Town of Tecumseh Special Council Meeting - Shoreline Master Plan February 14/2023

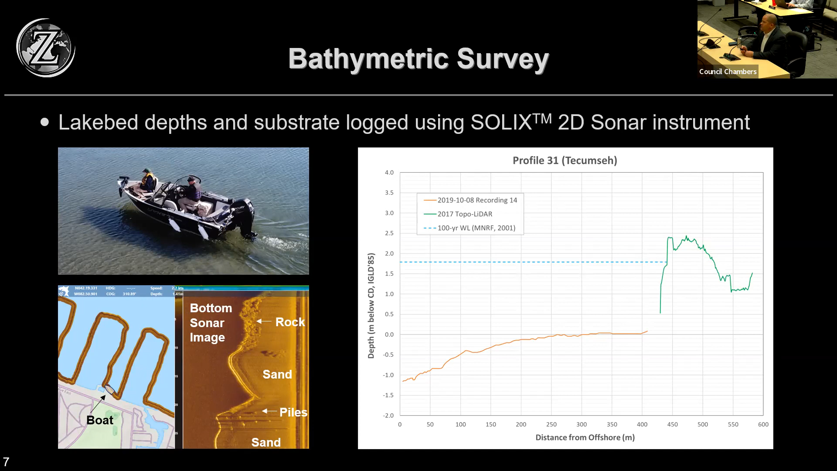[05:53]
So all very important information for us to feed into the flood hazard assessment. And of course, then layering information like the 100-year flood level here, which is the blue line. Okay. We had J.D. Barnes helping, did a very detailed survey along the shoreline.